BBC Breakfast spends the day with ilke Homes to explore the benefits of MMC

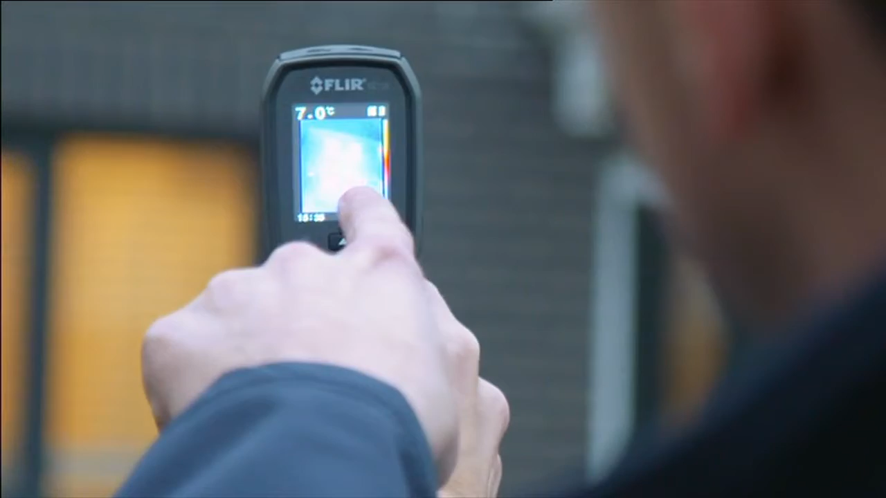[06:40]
On screen: spot 7.0°C
Yeah, we look at the walls. The walls are sort of 7 degrees.